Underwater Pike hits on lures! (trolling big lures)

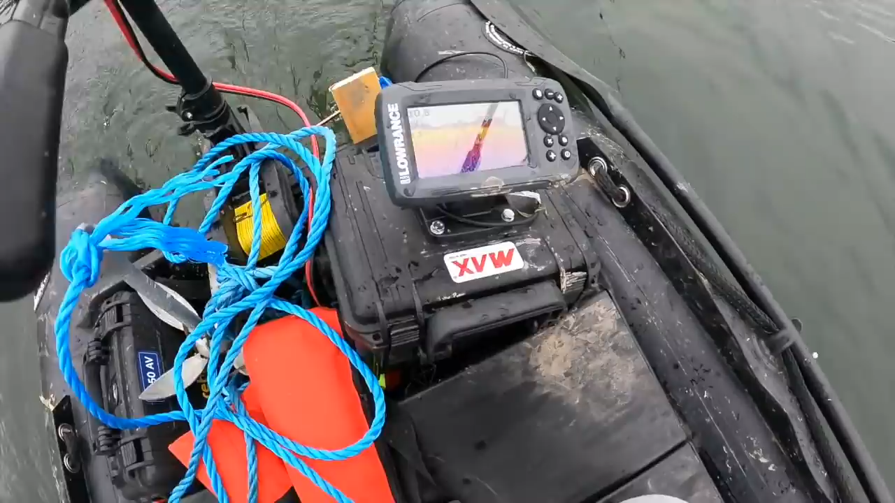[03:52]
see here we're in about 10 11 foot water and uh yeah let's see if we can get a fish caught